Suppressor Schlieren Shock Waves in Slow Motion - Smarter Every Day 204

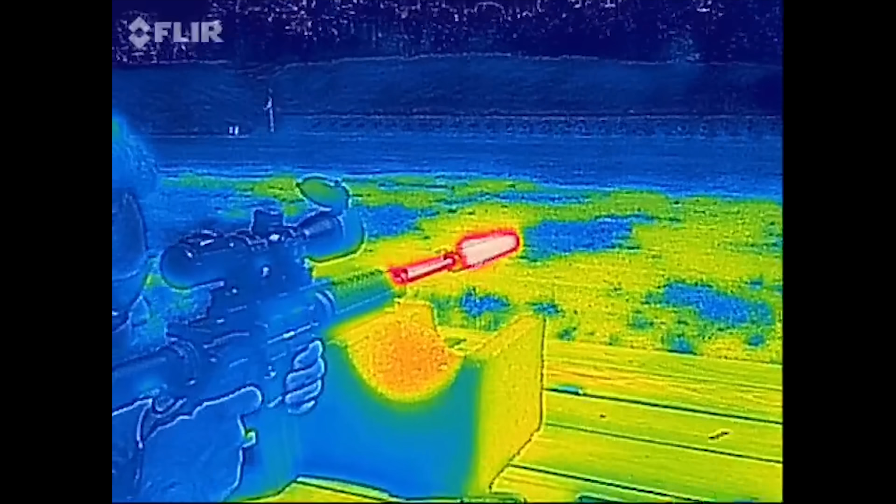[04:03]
So the problem with suppressors is if you fire enough rounds through them, they heat up very, very fast, and they can cause malfunctions and even damage to the weapon.